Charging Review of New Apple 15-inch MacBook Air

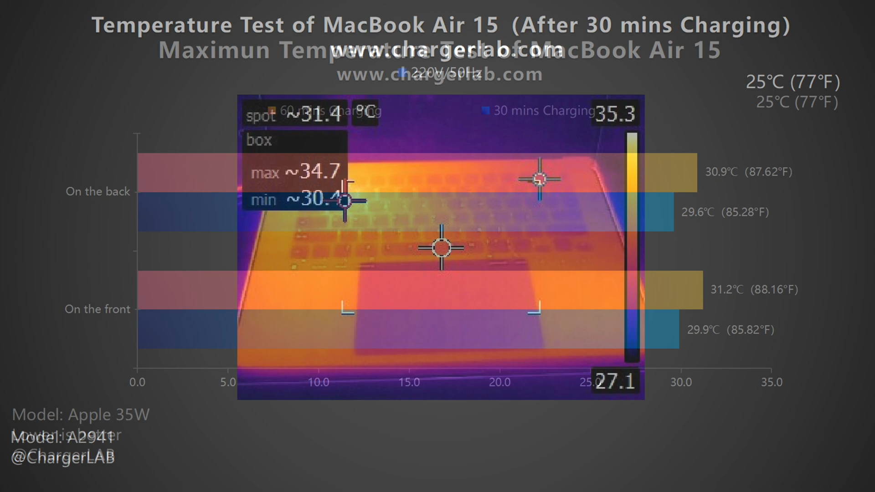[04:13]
On screen: spot 31.4°C
So the overall temperature is pretty stable at around 30 degrees Celsius. And the keyboard will be harder than the back case. Then let's move on to the 70W charger. After 30 minutes of charging, the maximum temperature on the front is 34.7 degrees Celsius and 33.4 degrees Celsius on the back. After 60 minutes of charging, the maximum temperature on the front is 30.4 degrees Celsius and 30.2 degrees Celsius on the back.
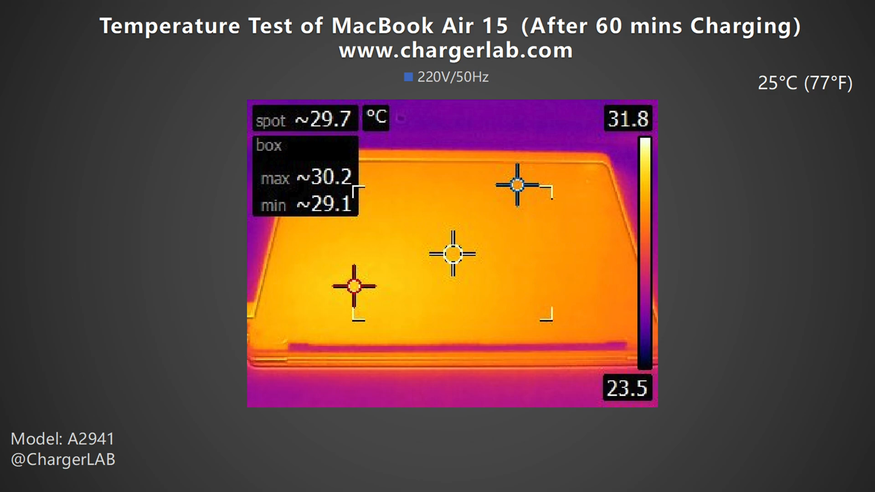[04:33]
On screen: spot 29.7°C, max 30.2°C, min 29.1°C, scale top 31.8°C, scale bottom 23.5°C
This time, the overall temperature is a little higher than 35W at around 32 degrees Celsius.